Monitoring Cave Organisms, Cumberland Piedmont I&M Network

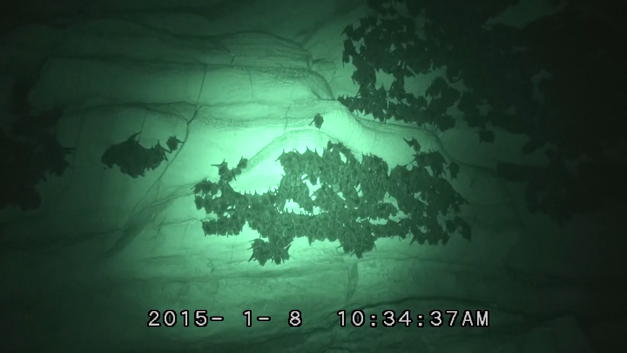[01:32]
We have to visit bats at their roosts.
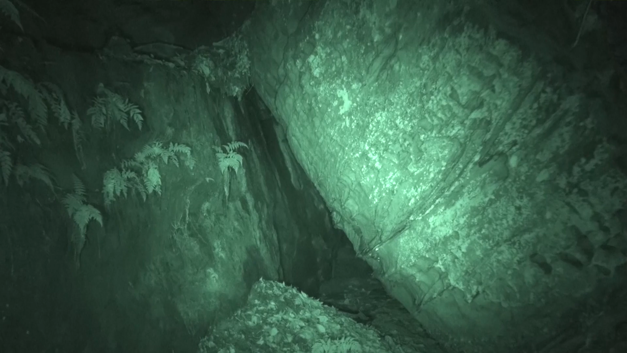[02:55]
Towards dusk they'll fly out to go eat insects. They might return several times during the night.
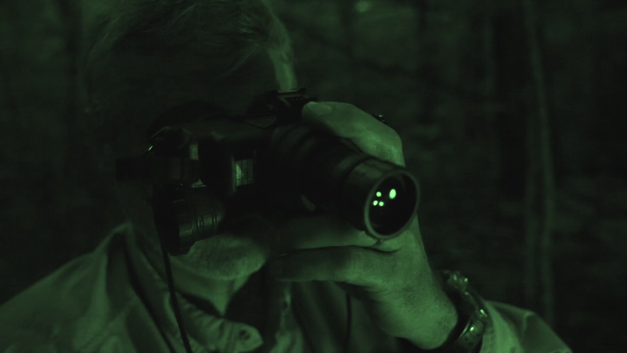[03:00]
We use a night vision goggle and a clicker to count the bats as they exit and sometimes enter the cave.
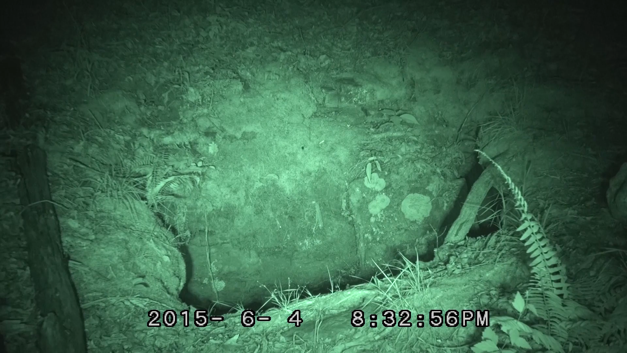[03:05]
Back at the office we download the video files from the cameras,